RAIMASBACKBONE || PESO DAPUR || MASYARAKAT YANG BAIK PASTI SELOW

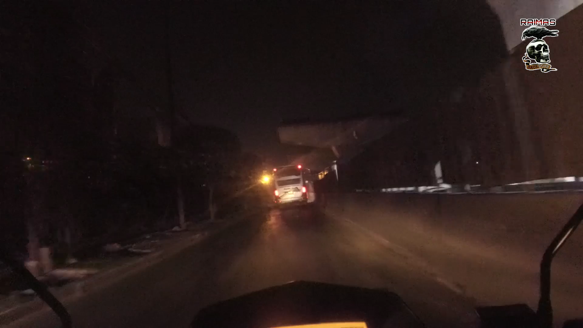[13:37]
sampai mana kita bisa setidaknya menumpas yang seperti yang dilaporkan pencopet-pencopet dari bus malam ini. Kita coba dulu.
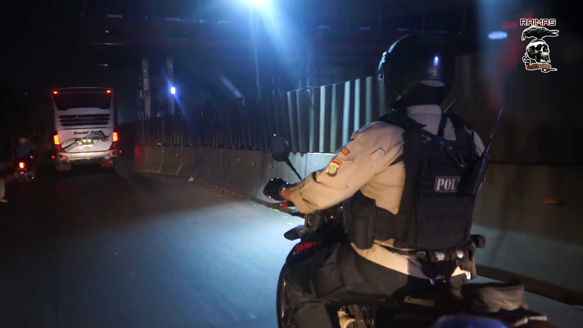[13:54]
Dari bis ini sering menjadi korban kejahatan di terminal bus Pulau Gadung.
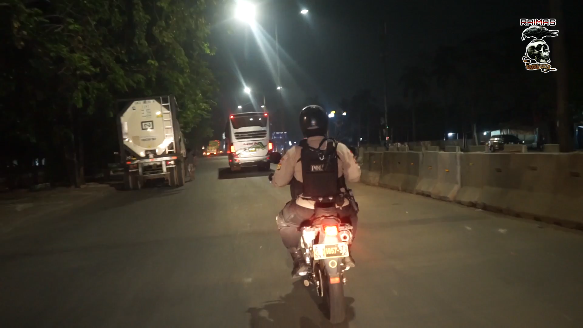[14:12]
Jadi bisa apa aja yang berhenti di situ menjadi korban. Untuk itu kita uji dulu.